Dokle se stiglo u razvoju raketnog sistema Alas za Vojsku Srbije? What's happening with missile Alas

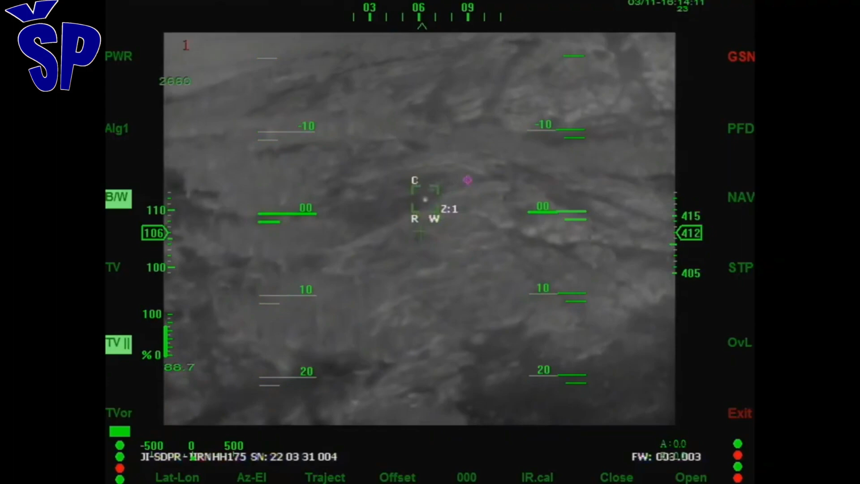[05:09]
U ovu svrhu se slika sa glave za samonavodjenje prenosi
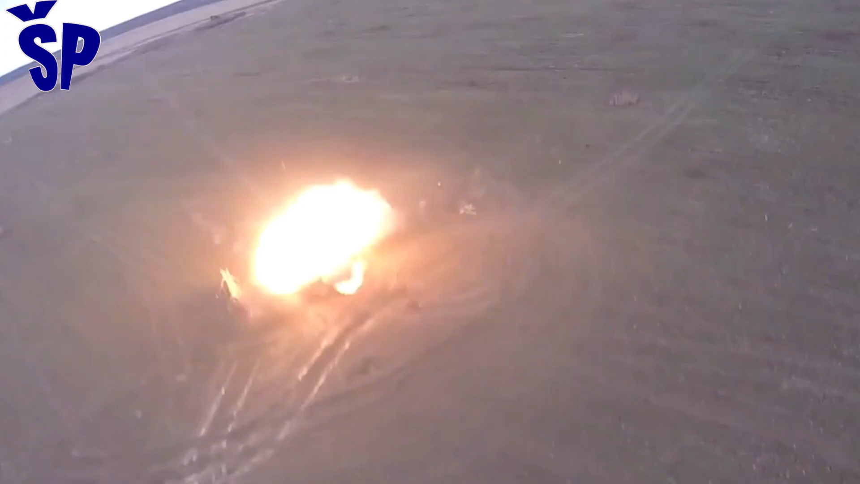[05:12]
pomoću optičkog kabla ili radio
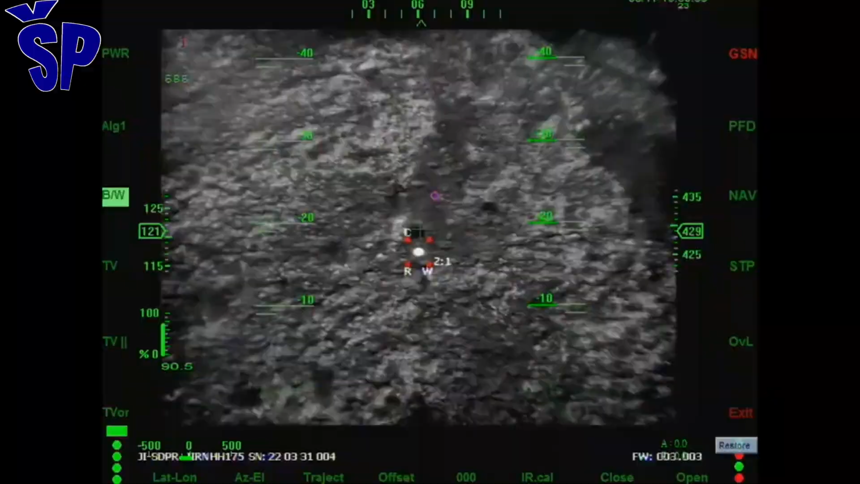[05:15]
linka do lansirnog vozila gdje operater vrši odabir cilja, posle čega i raketa prelazi u završni režim samonavodjenja.